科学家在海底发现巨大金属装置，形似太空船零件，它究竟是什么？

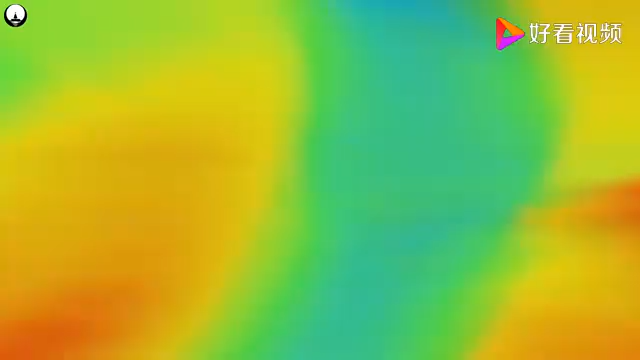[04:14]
这是由于流动的海水密度不统一而形成的
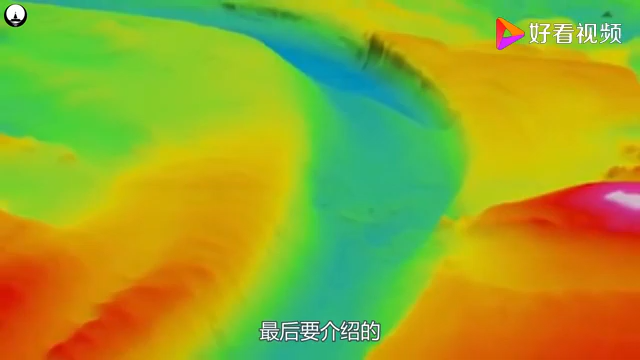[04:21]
最后要介绍的也许是这里最独特的水下建筑不管你信不信你都可以亲眼看到这些雕像有着特别的形状